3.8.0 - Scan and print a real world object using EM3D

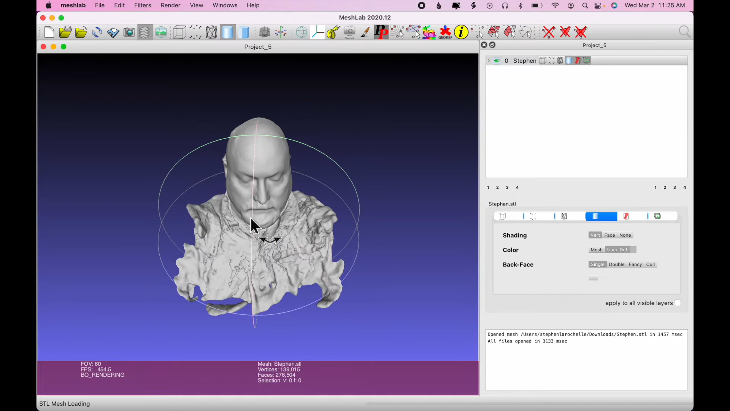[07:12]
And we can use these rings to rotate our image. Take a look at it.
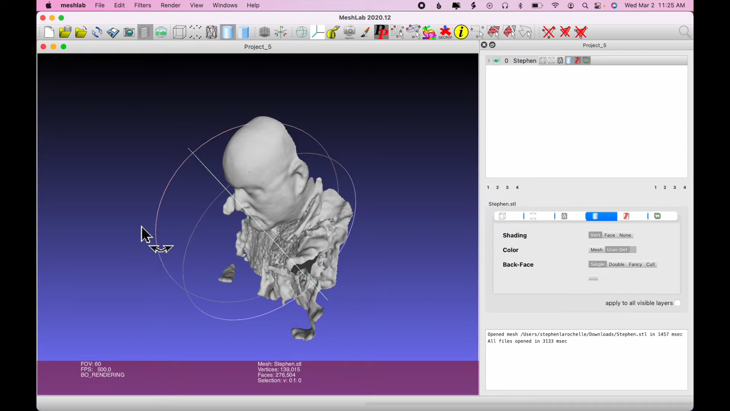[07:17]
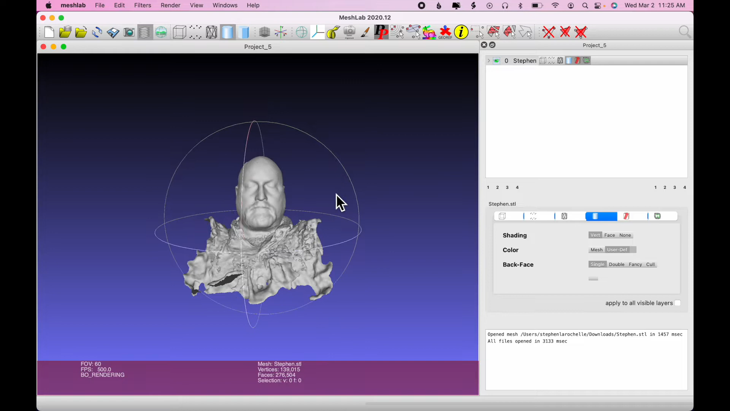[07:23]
To cut away the excess pieces that we don't want, we're going to use two of these icons up in the toolbar up here. And if you hover your mouse over the icons, a little tooltip will pop up telling you what it is. So we're going to use select vertices, and then we're going to use this triangle with the X, which is delete vertices.
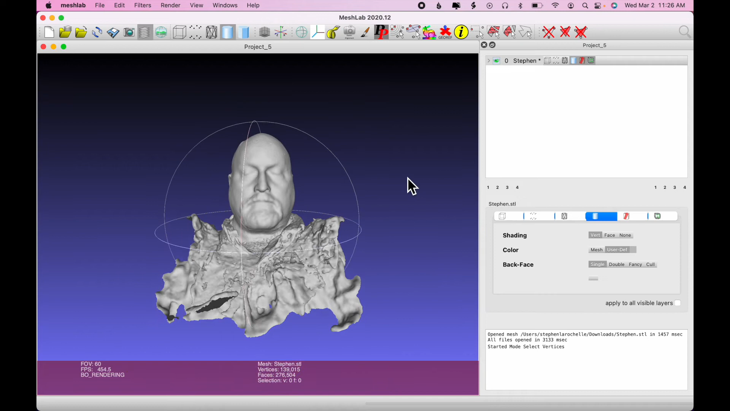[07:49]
All right. So I'll choose select vertices. The selection tool is a rectangle, so you need to keep that in mind and position your model in such a way that you can capture all of the material that you want to get rid of.
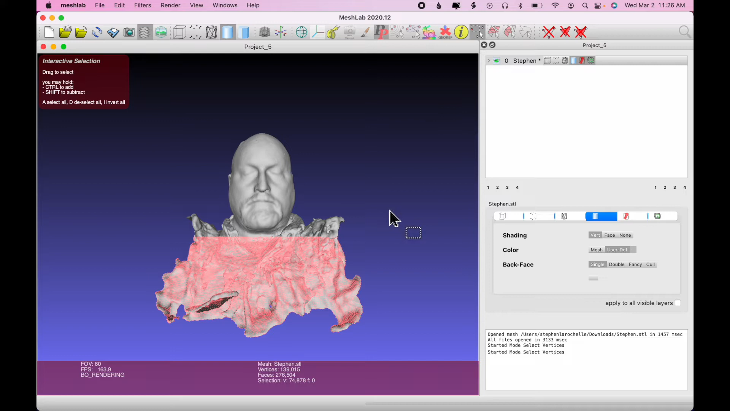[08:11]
Once it's selected, then I click delete vertices, and it got rid of all that.
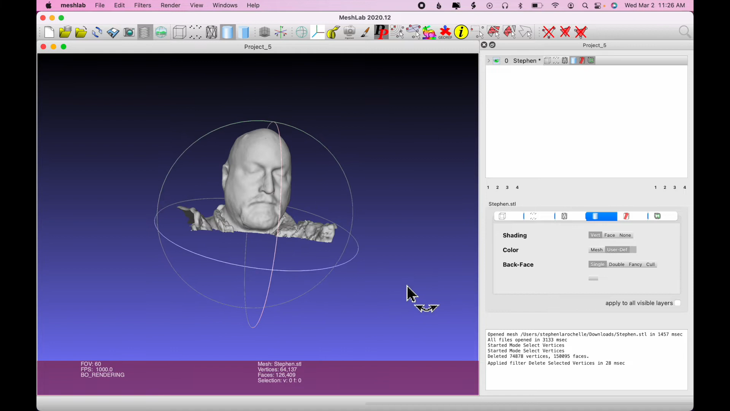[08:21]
Now, keeping in mind that I have a rectangular selection tool,
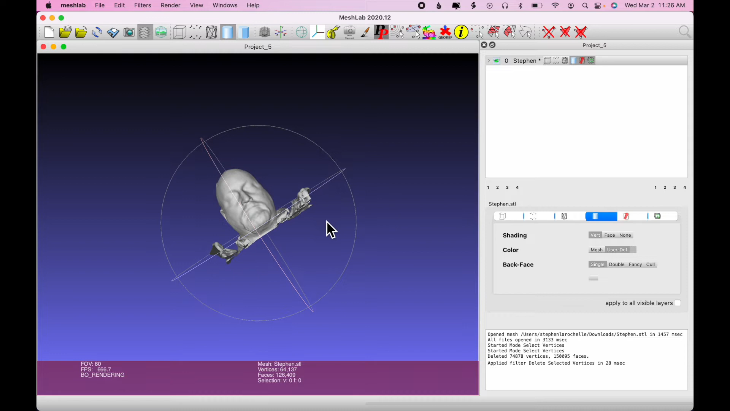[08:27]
again,
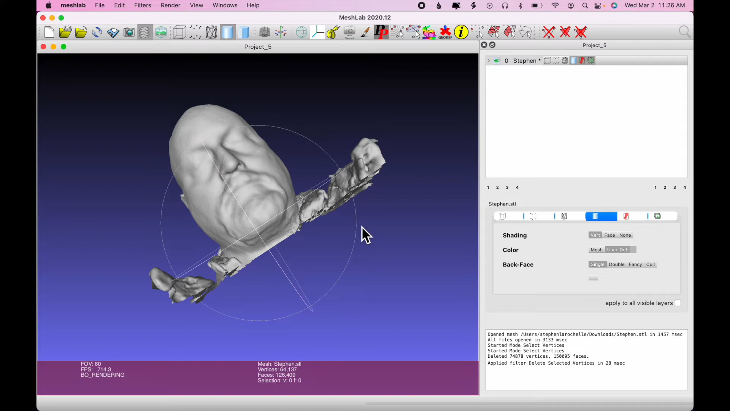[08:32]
I'm orienting my model in such a way that I can cut away just the material that I want to cut away without cutting away the model, the part that I want to keep.
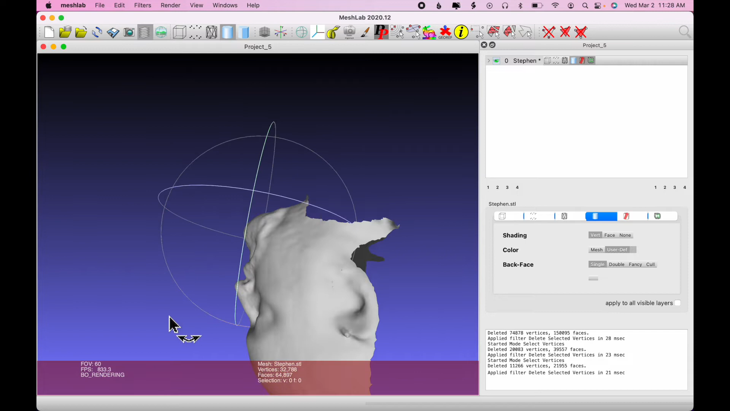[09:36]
The ear on the other side is... I've got a big lump there. I could fix that in a program afterwards, but I'm just going to delete
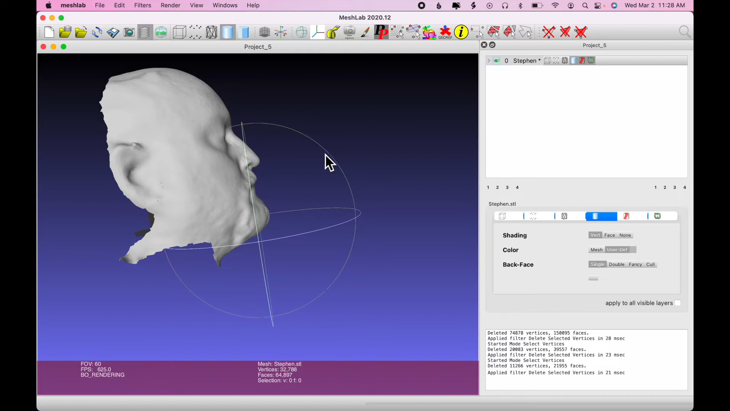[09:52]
the whole sort of back part of the head so that I have just my face. So...
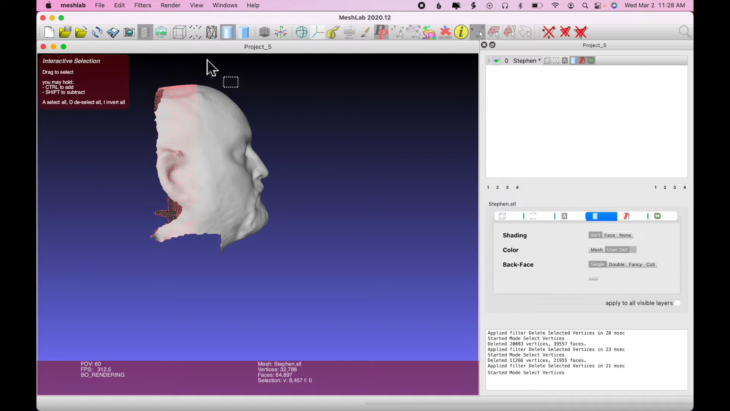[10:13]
OK. Let's see what that looks like.
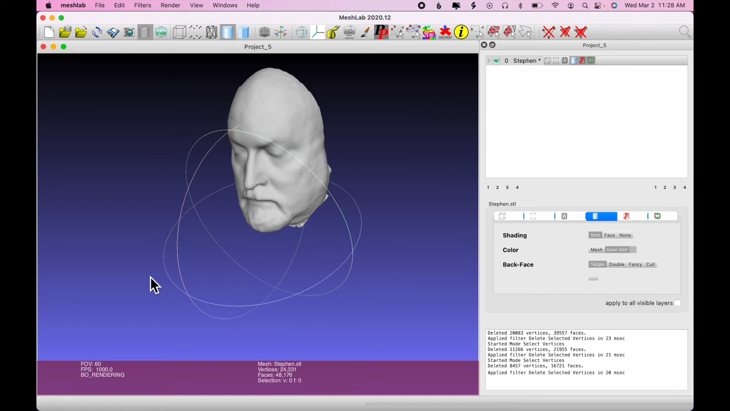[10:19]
All right, I'll try laying this down.
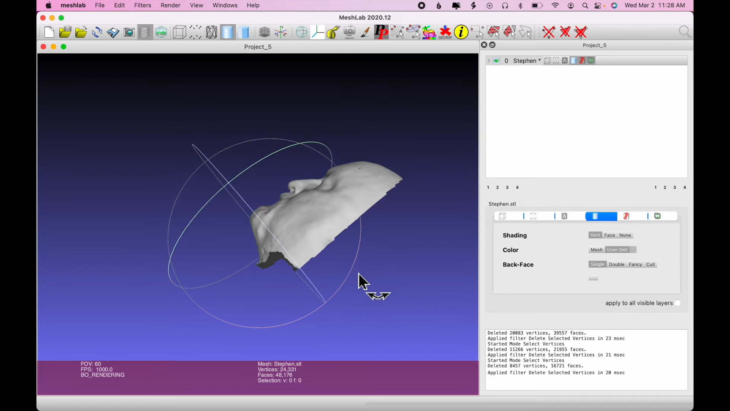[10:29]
I'm trying to position it in such a way that I can get a straight line cut right across there to get rid of that last bit of material.
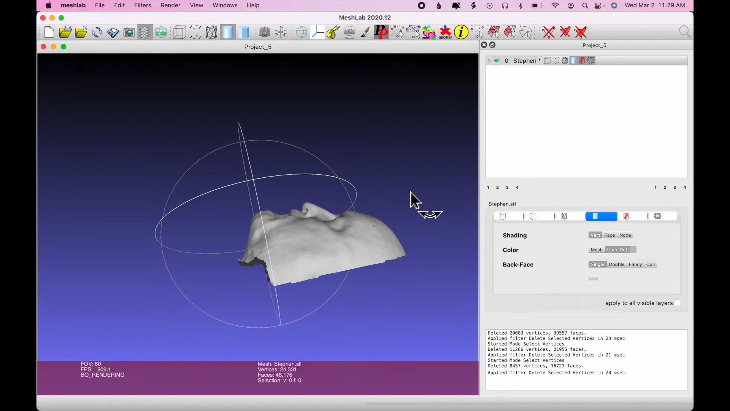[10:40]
So let's see how this works. OK, I think that's all right.
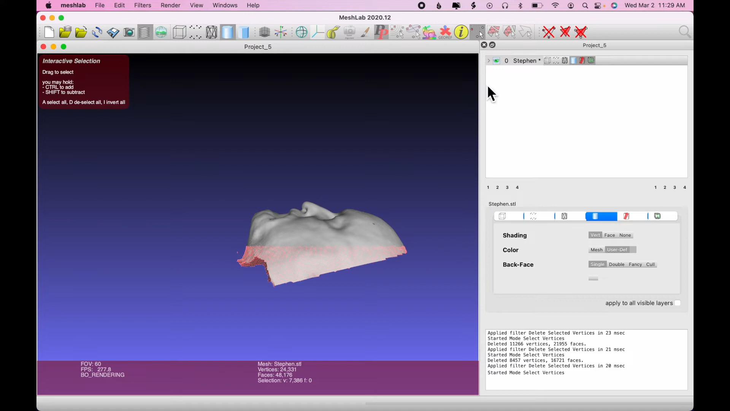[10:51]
OK,
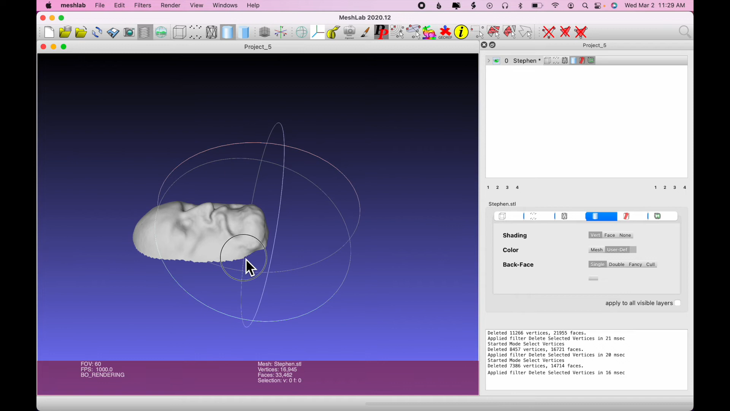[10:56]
so I've got just my face now.
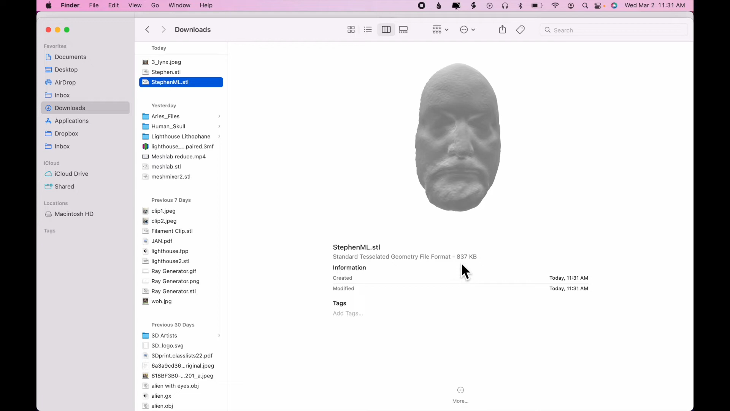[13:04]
The file size now is a paltry 837 kilobytes.